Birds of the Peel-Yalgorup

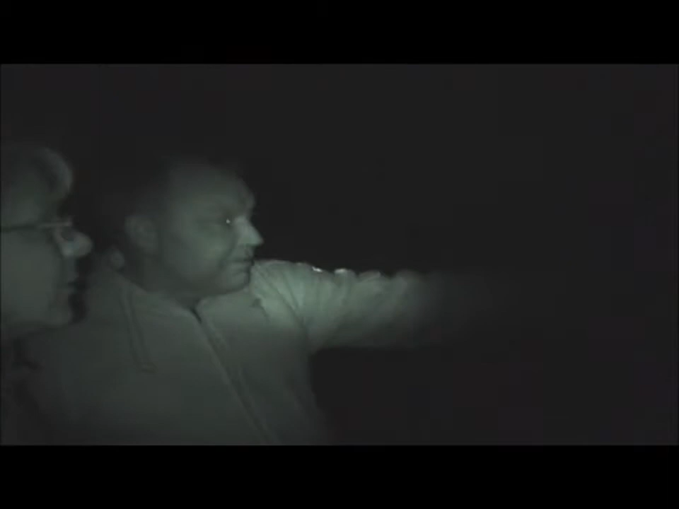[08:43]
We've got a line of nets in front of us and you can see a bird hanging in there.
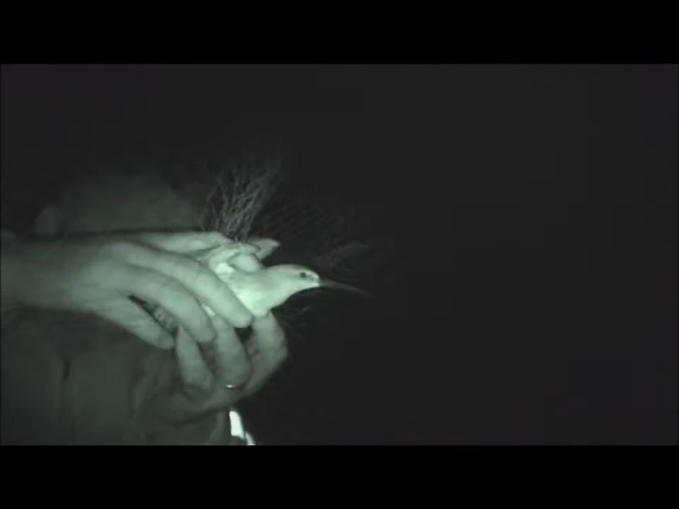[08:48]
Okay so, this looks like a curly sandpiper.
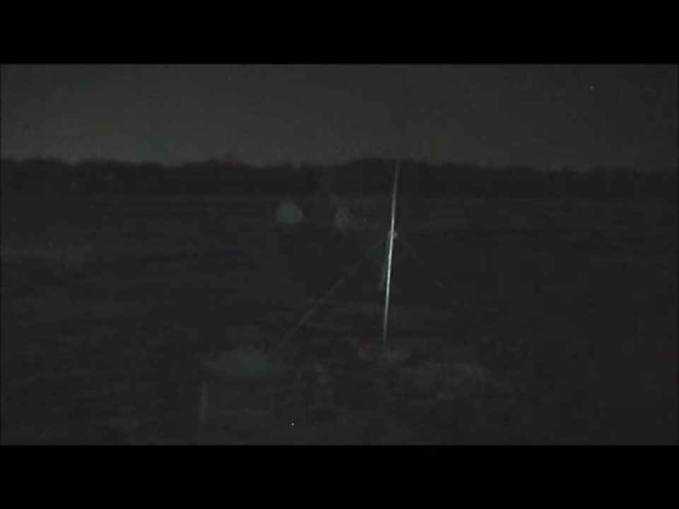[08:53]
We have a very high success rate of these birds being found in China.
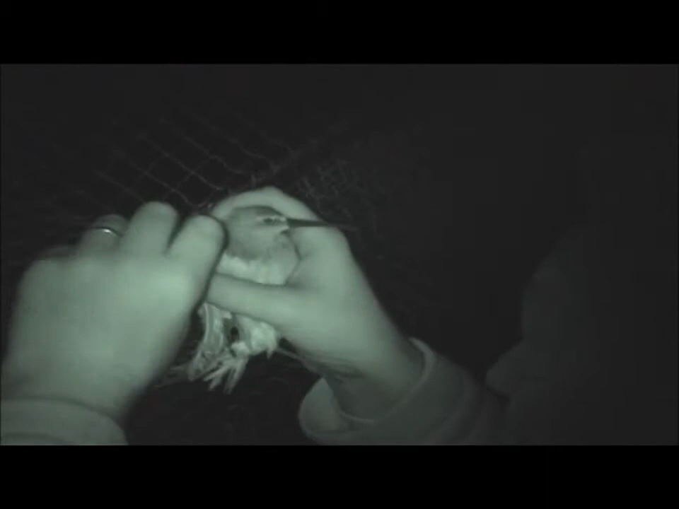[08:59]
This bird is going to be banded, processed, checked for any strange diseases,
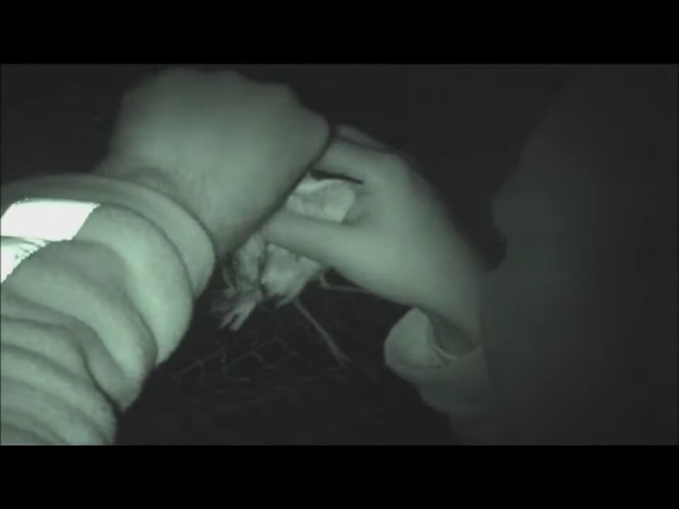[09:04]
then it's going to be sent on its way and there's a very real chance that this bird will be seen
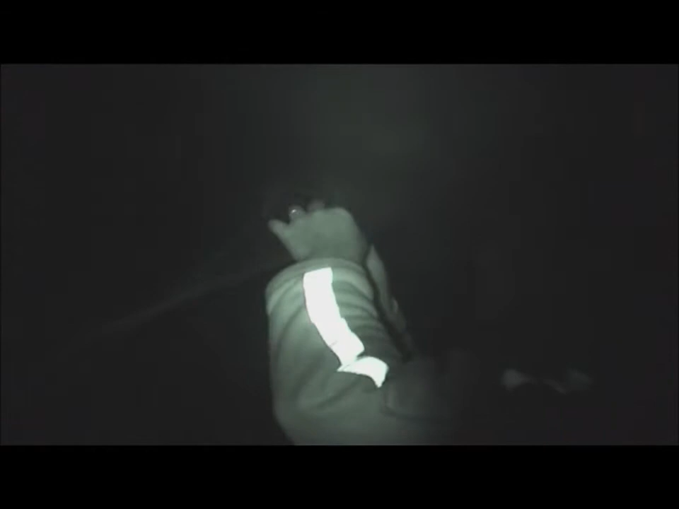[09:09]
further up the flyway.
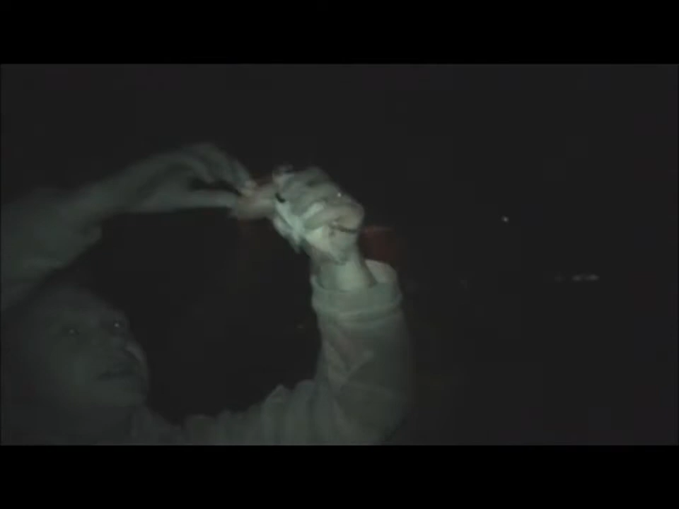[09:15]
We bring the birds back to our base camp and there we measure and weigh the bird and attach bands and coloured leg flags to the birds.